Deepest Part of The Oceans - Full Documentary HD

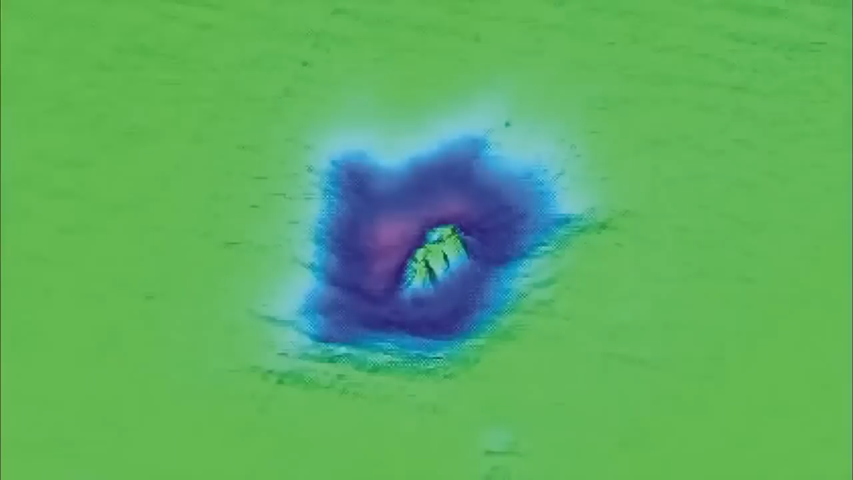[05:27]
Then the hydrographers discover that you can use this to chart the bottom of the sea.